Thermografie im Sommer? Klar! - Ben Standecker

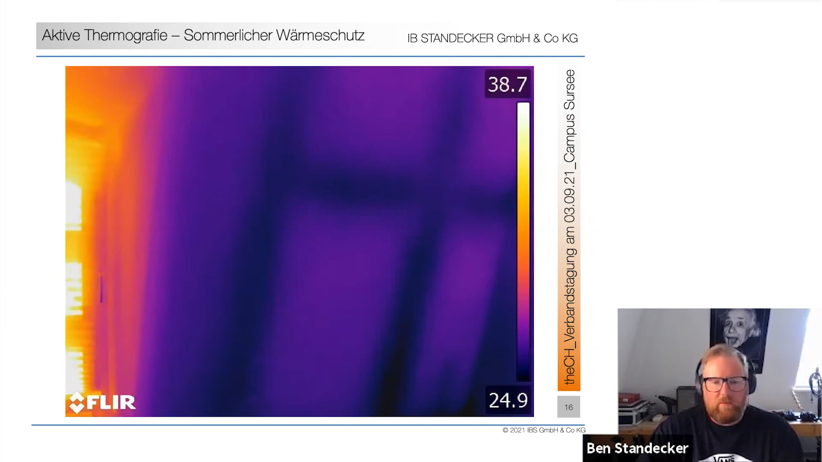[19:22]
Speicherfähigkeit des Holzes das ja vor allem auch eine höhere Rohdichte hat im Vergleich zu den Gefachen dann entsprechend dargestellt naja wenn man sich das Ganze nochmal in einzelnen Thermogrammen darstellt oder ansieht dann habe ich hier vormittags das Thermogramm mittags oder am frühen Nachmittag sehe
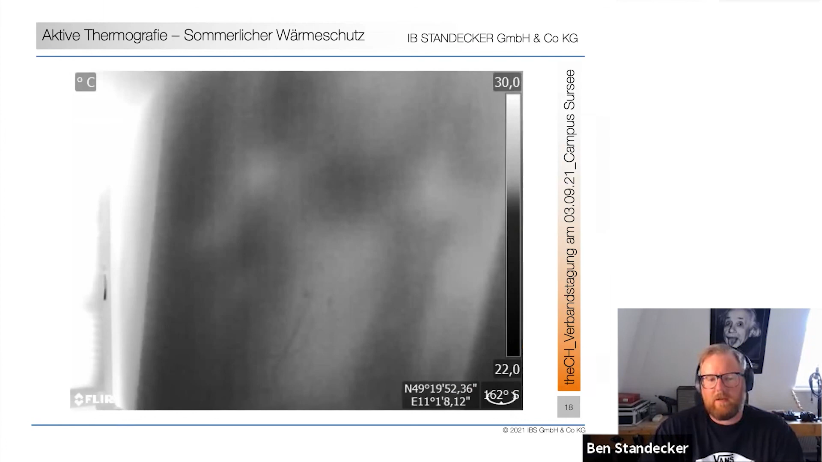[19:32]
On screen: scale top 30.0°C, scale bottom 22.0°C
ich leider gar nichts da habe ich ein verwaschenes Thermogramm und am Abend habe ich wieder sehr gute Möglichkeiten entsprechend
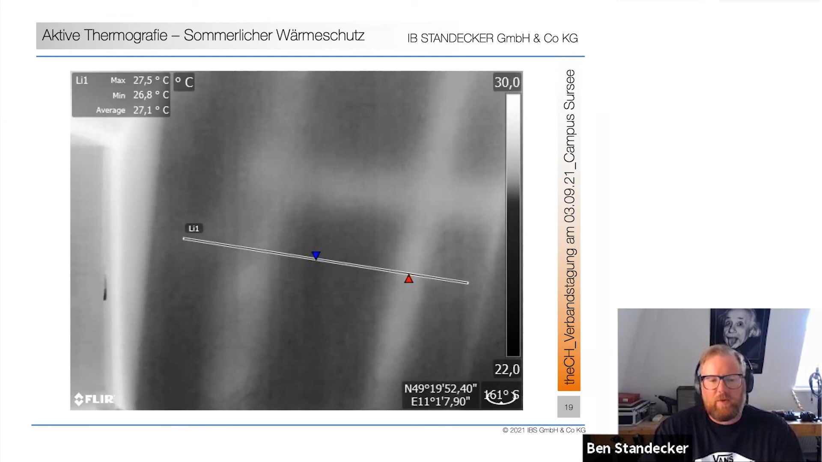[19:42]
On screen: max 27.5°C, min 26.8°C
Temperaturen zu nutzen und dort Rückschlüsse auf den sommerlichen